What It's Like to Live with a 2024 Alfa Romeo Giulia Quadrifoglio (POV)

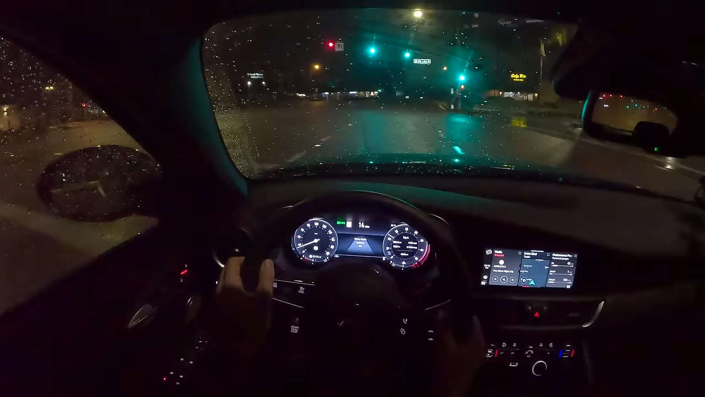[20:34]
Would you look at that? The rainstorm came a full day early. You can hear those water droplets pelting off the carbon fiber roof.